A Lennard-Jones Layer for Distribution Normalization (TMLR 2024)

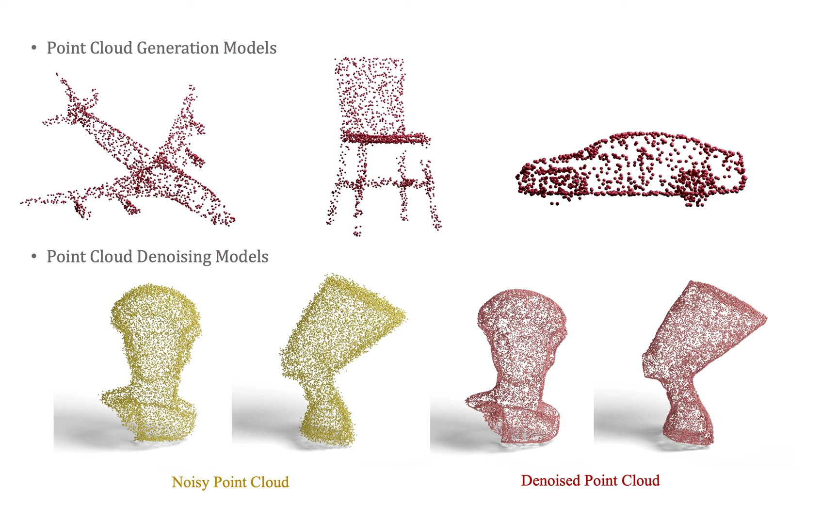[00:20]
Learning-based point cloud generation and denoising models often lead to point clouds with poor distributions. They contain holes and clusters, leading to an inefficient use of the limited number of points without contributing additional information to the result. Our work focuses on distribution normalization of point clouds in these tasks. We systematically rearrange the points in order to equalize the density across the underlying surface without changing its overall shape.
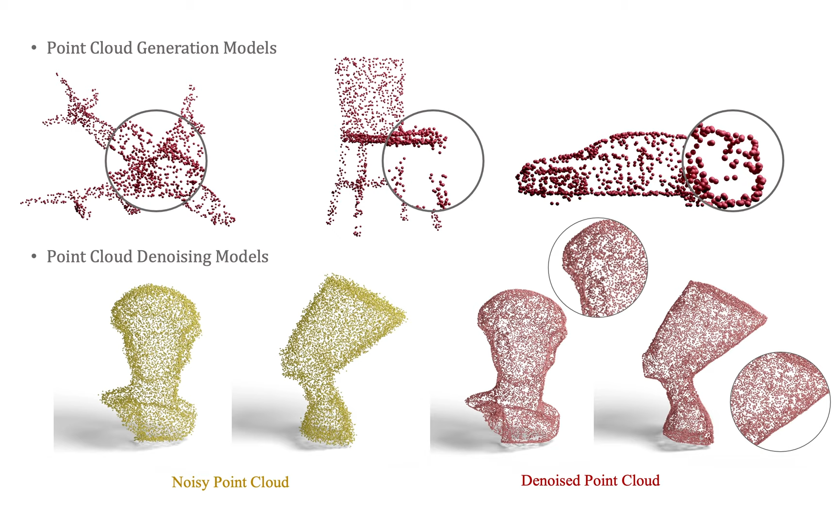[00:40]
The Leonard-Jones potential describes repulsive and weakly attractive interactions between atoms or molecules.
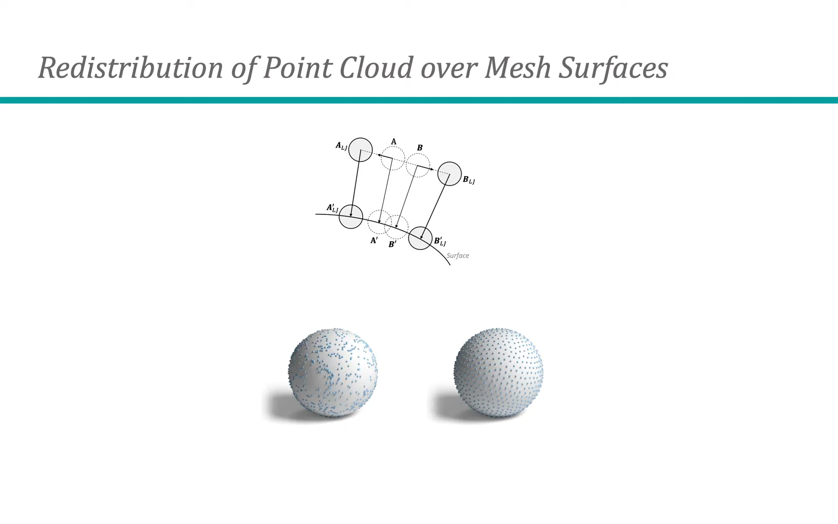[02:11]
The resulting clusters and holes are then removed by applying LGL. We can automatically select suitable LGL parameters that result in good distributions for a given number of points.
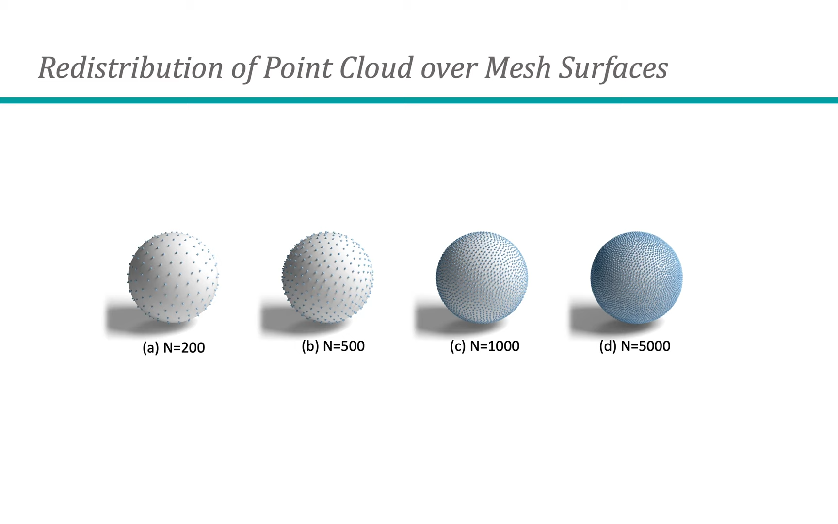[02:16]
LGL also works on more complex mesh surfaces, as shown here.